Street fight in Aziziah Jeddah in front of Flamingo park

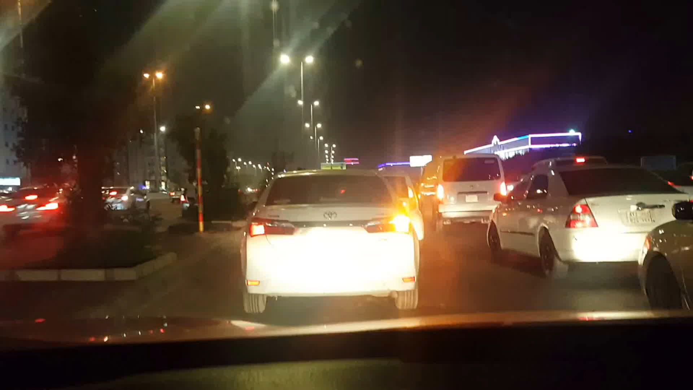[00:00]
और रोड के ऊपर लड़ाई हो रही है, हाथापाई हो रही है। ओए किधर फंस गए हम।